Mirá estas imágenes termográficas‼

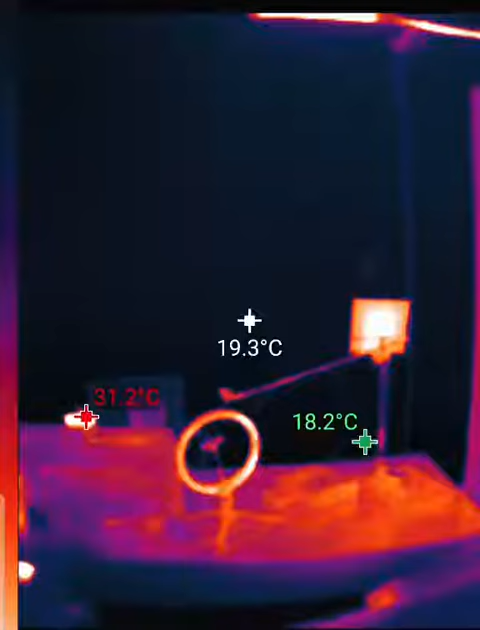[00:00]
On screen: spot 19.3°C, max 31.2°C, min 18.2°C
acá les muestro una filmación realizada con una cámara termográfica ht
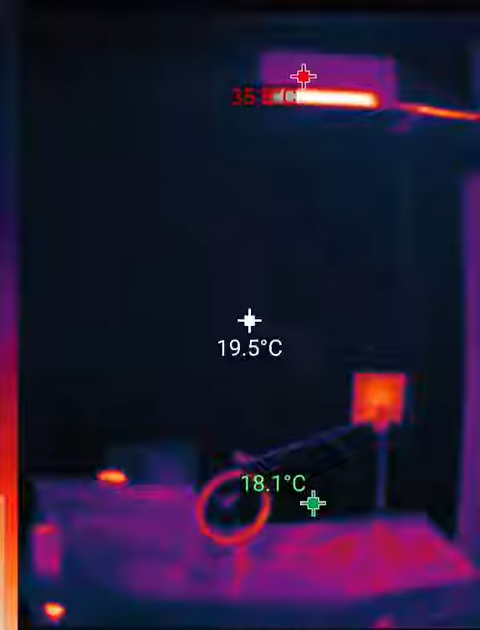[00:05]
On screen: spot 19.5°C
i ht 201 es una cámara para celulares que tiene
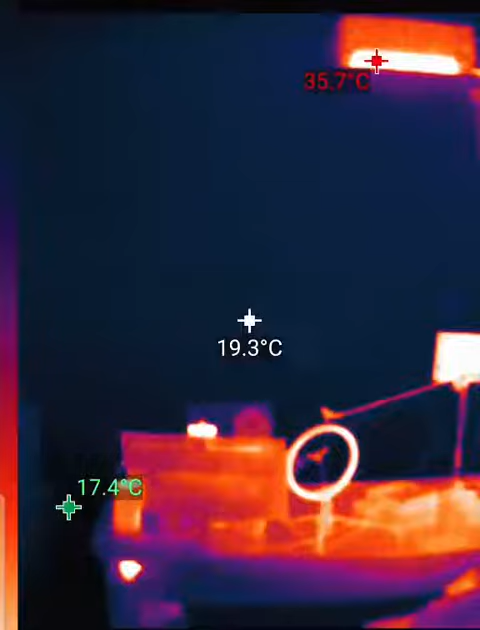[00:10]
On screen: spot 19.3°C, max 35.7°C
conexión usb tipo c se conecta a cualquier tipo de celulares se puede cambiar el tipo de paleta de colores anteriormente tenía puesto una y
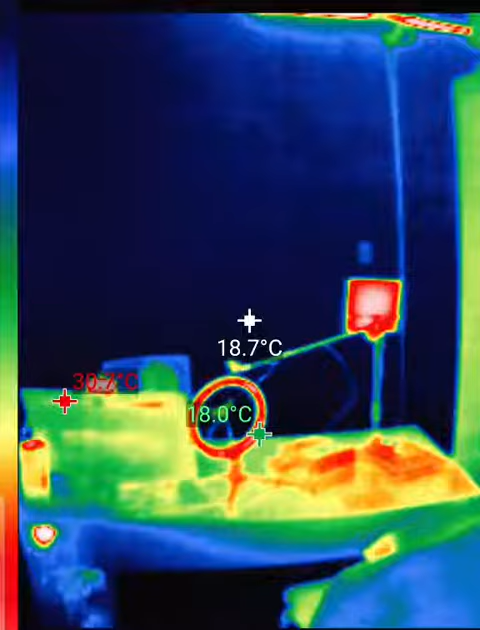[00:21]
On screen: spot 18.7°C
cambie a otro tipo de paleta de colores de tipo rainbow que se llama
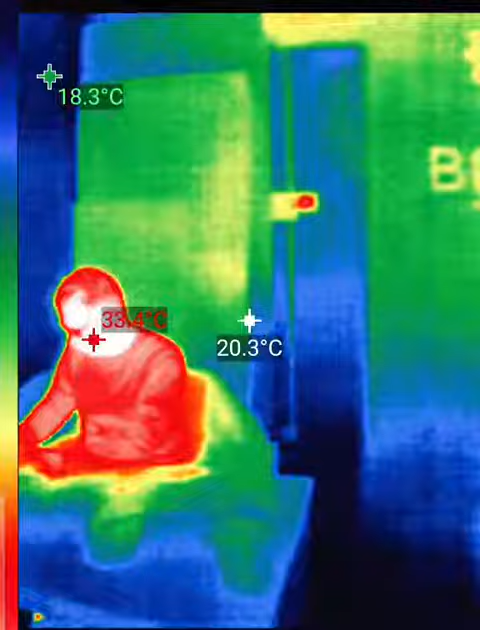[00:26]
o arco iris ahí podemos ver a joaquín saluda ahora lo que les muestro también
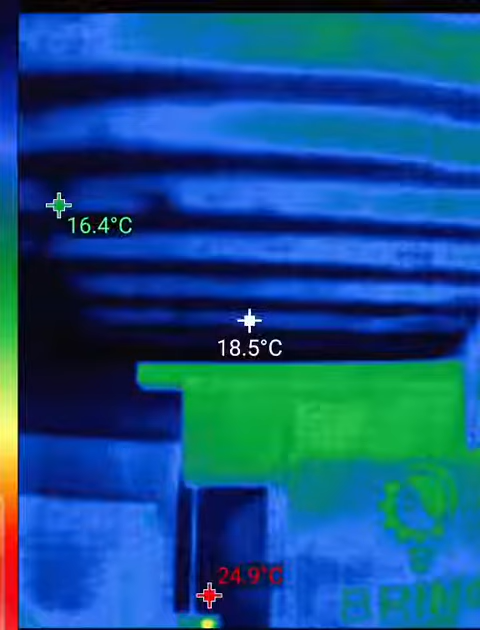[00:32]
On screen: spot 18.5°C
es la diferencia entre las viguetas y los ladrillos sapo como estos elementos tienen
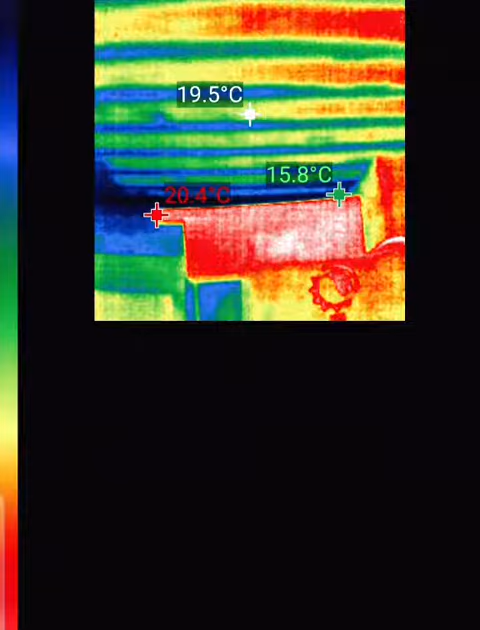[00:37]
On screen: spot 19.5°C
distinto coeficiente de conductividad térmica al estar expuestos a los rayos del
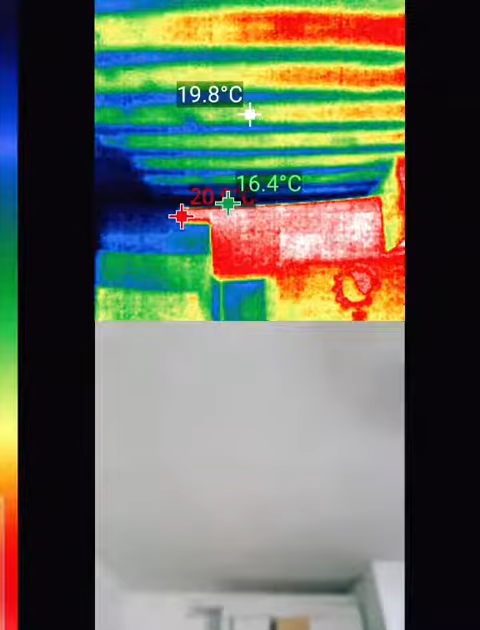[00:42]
On screen: spot 19.8°C
sol se calientan en forma diferencial ahí podemos mezclar la cámara térmica con la cámara
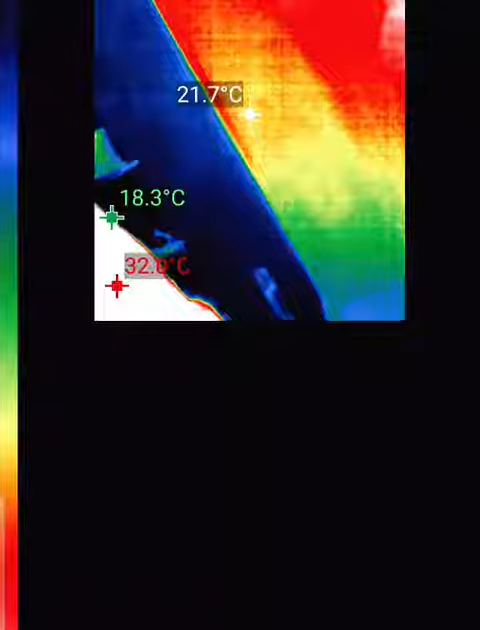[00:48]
On screen: spot 21.7°C, min 18.3°C
de luz visible y vemos que obviamente a simple vista no se observa
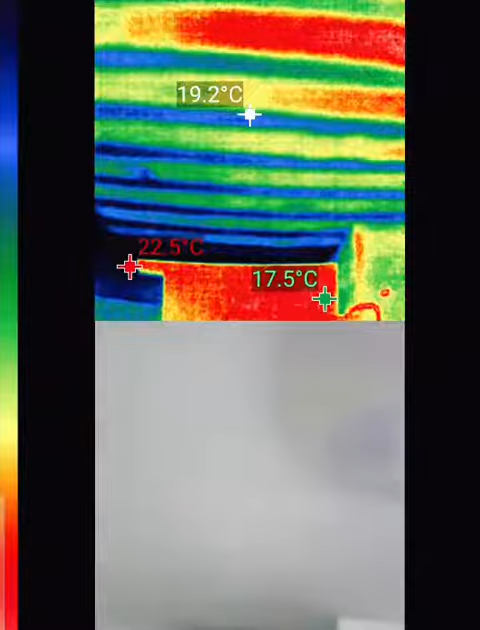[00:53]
On screen: spot 19.2°C, max 22.5°C, min 17.5°C
ninguna diferencia pero la cámara térmica puede darnos una idea de por
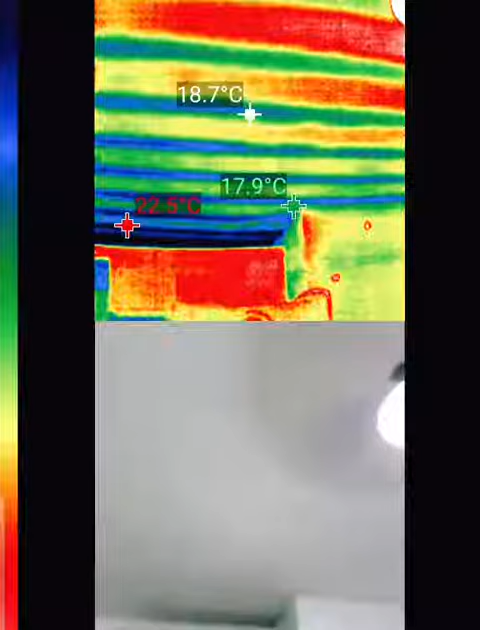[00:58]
ejemplo puentes térmicos o problemas de escape de calor problemas de humedad
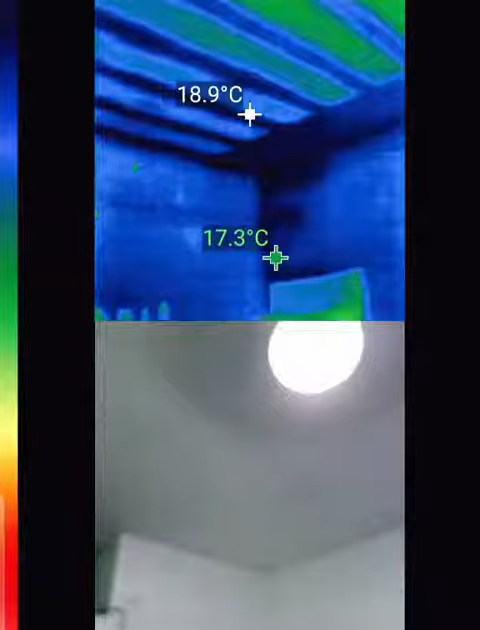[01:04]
On screen: spot 18.9°C, min 17.3°C
o un montón de problemas en la parte constructiva y podemos ver cómo se indica dentro de
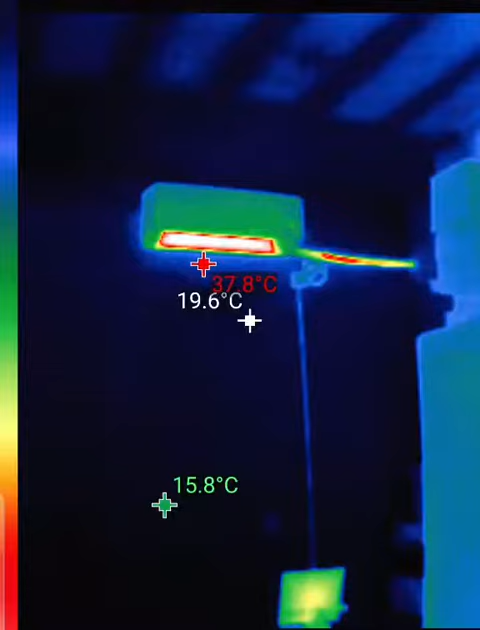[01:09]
On screen: spot 19.6°C
la imagen térmica el punto más caliente y el punto más frío de la imagen y también el punto central donde podemos ver la temperatura del centro y si tenemos que medir
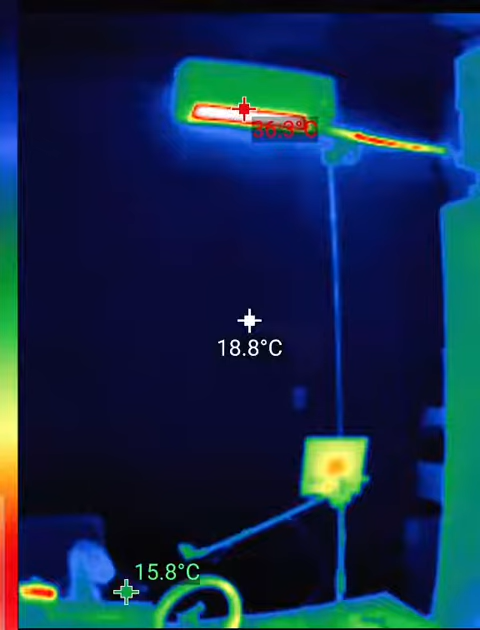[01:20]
On screen: spot 18.8°C
algo en particular enfocar hacia ese lugar justo en ese lugar tenía armado el setup para mostrar y hacer algunos vídeos de review que pronto voy a subir a youtube ahí
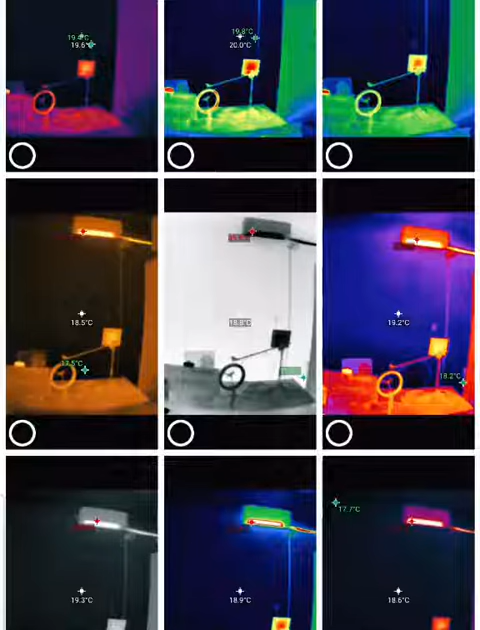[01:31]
tenemos la galería de imágenes donde tenemos todas las